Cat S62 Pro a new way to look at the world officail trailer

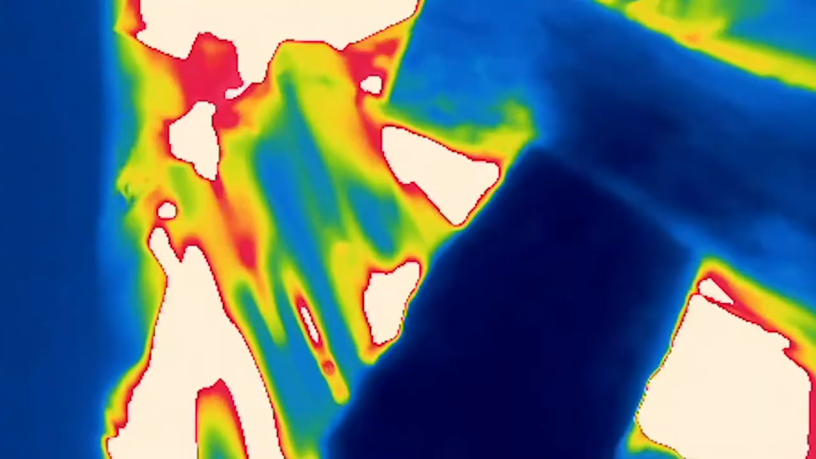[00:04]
Everything on Earth emits or reflects thermal energy.
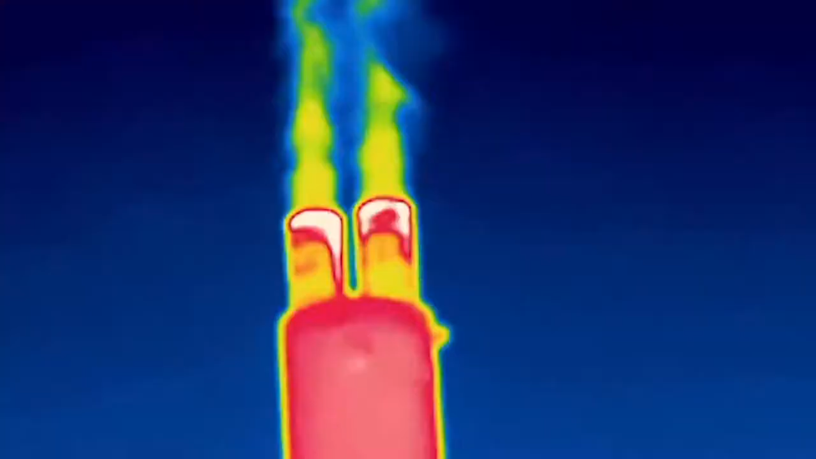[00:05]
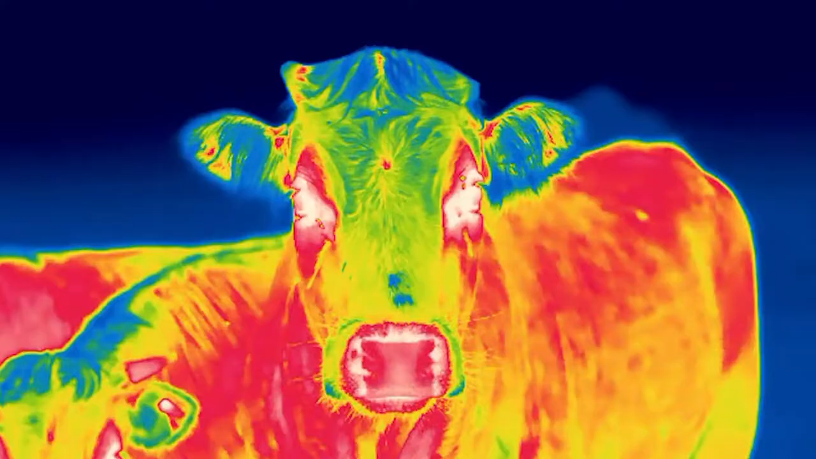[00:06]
The MyFlare app on the S62 Pro captures this energy,
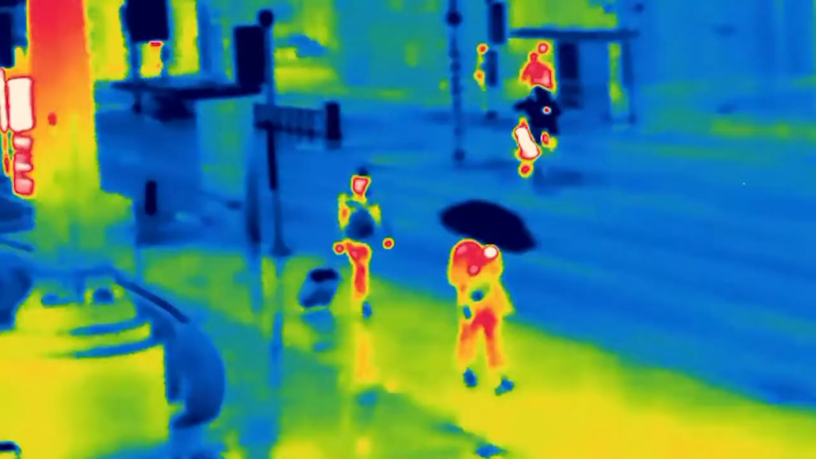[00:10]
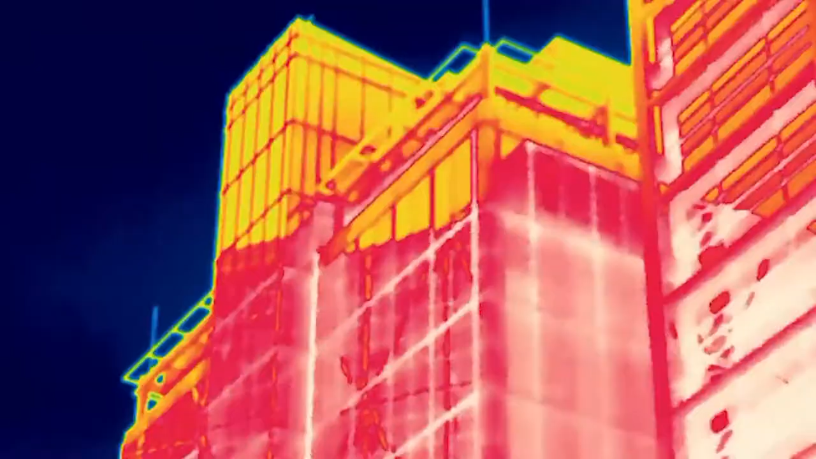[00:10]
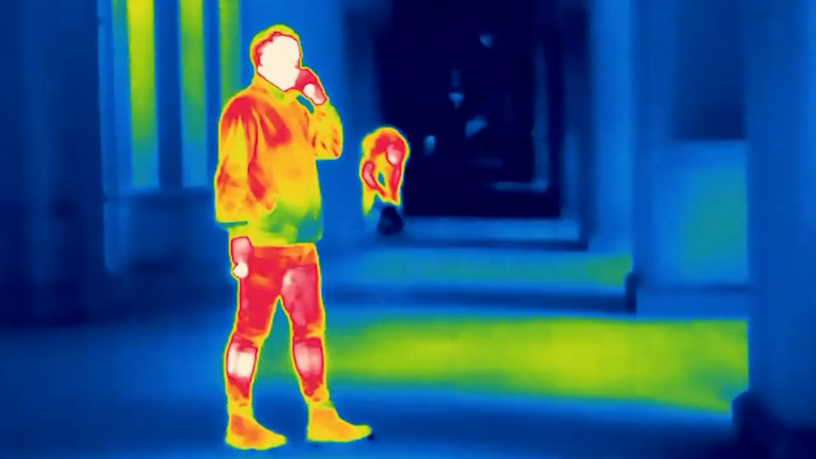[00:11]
instantly visualizing temperatures as different colors.
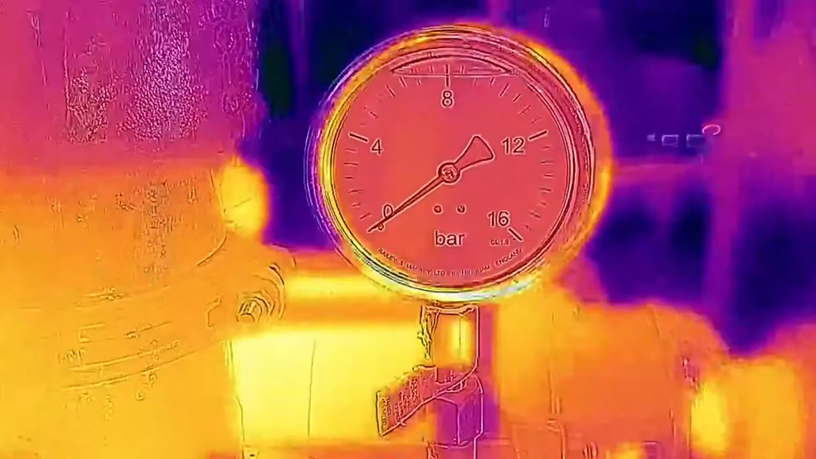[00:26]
where thermal image is overlaid with outline detail from the visible camera to enhance your picture,
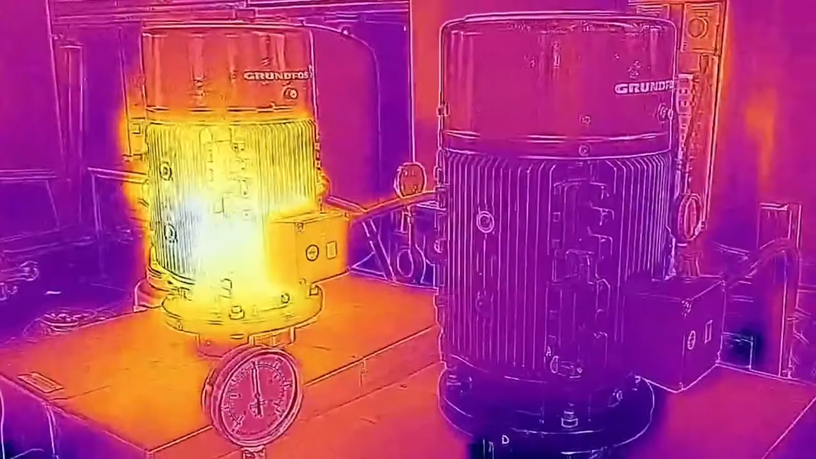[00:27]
giving what's in front of you context.
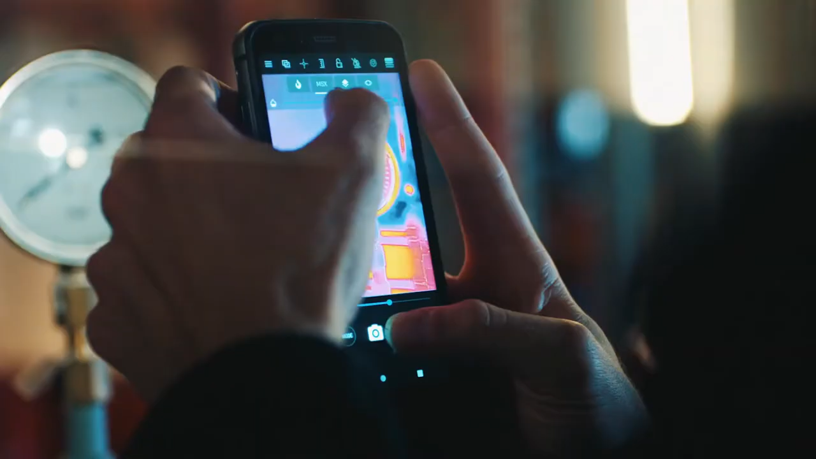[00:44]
This blends the visual scene in behind the thermal image, giving even greater clarity and context.
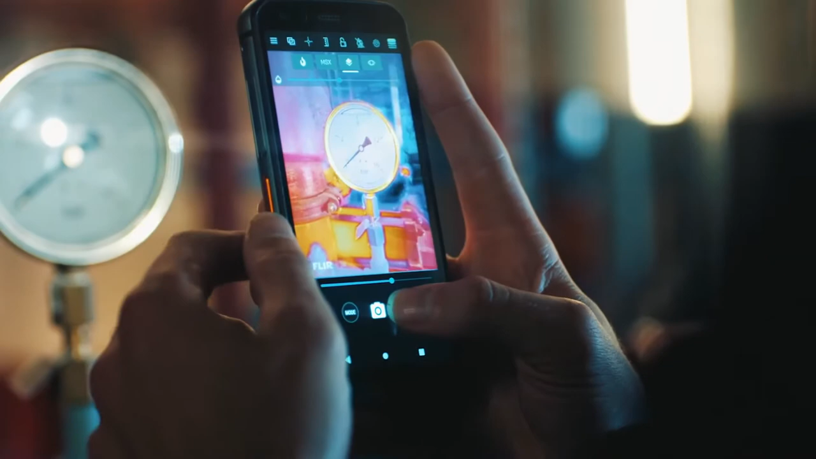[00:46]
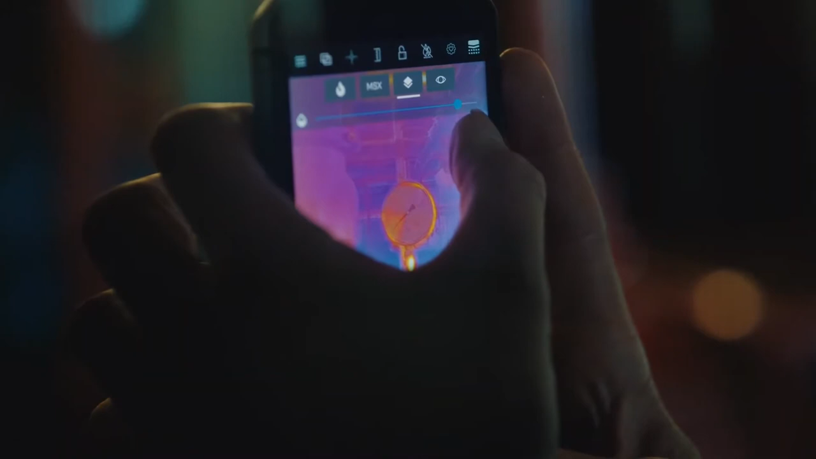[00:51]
You can vary the transparency of the thermal image to